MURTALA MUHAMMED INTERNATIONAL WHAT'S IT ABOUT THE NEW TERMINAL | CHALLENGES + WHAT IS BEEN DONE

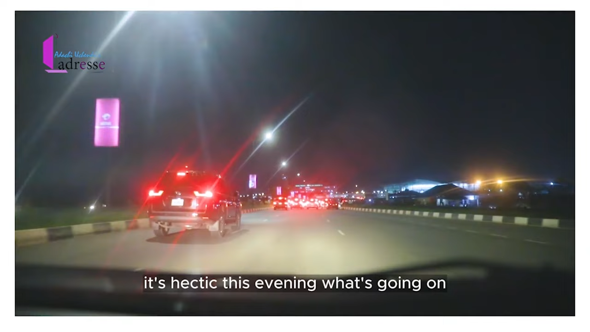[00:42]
it's hectic this evening what's going on a whole lot of red brake lights
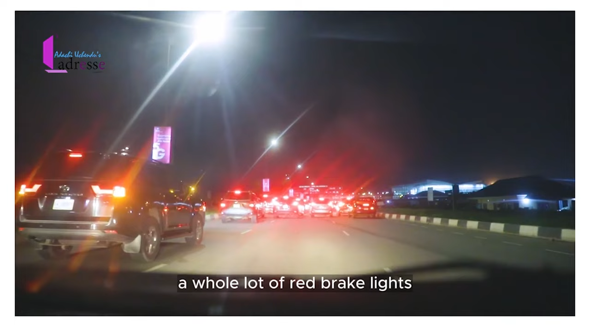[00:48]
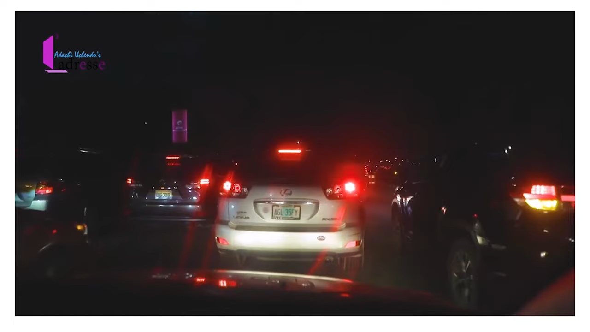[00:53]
you can see traffic is backed up quite a bit imagine if you have a flight to catch you have to really leave home early if you want to make it for your flights